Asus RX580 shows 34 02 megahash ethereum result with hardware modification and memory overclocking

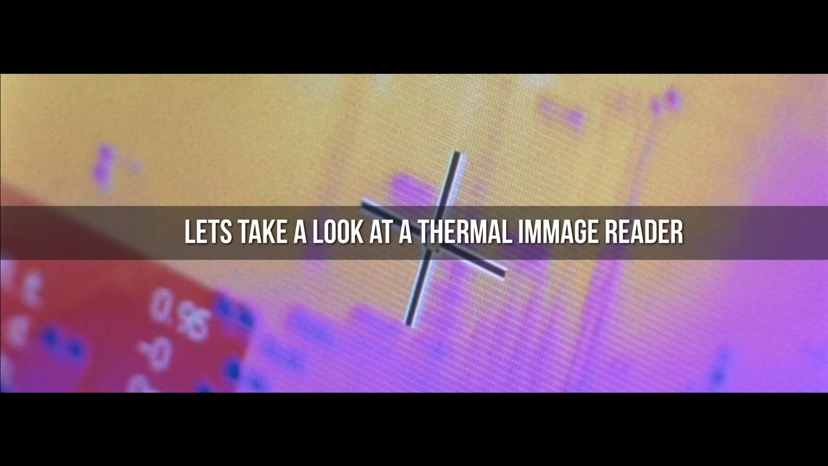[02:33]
Let's take a look at a thermal image reader to find out how the card is performing.
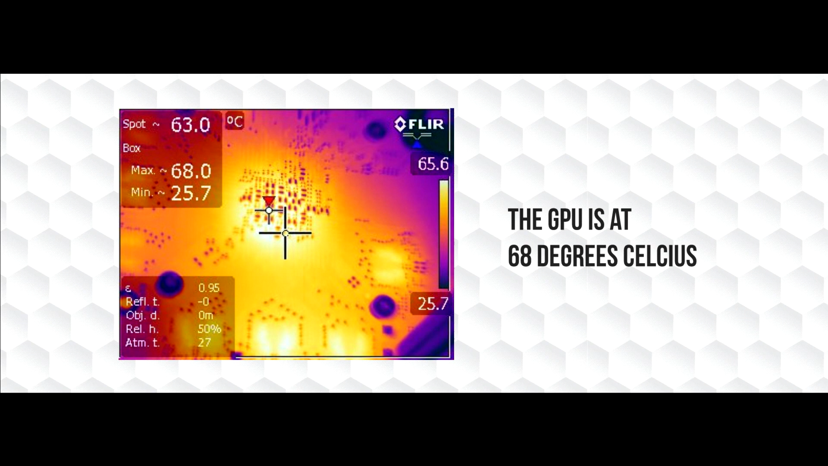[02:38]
On screen: spot 63.0°C, max 68.0°C, min 25.7°C
The GPU is at 68 degrees Celsius and the temperature on the memory module is 66.3 degrees. So here we have it, a unique way to overclock an RX 580 card from Asus.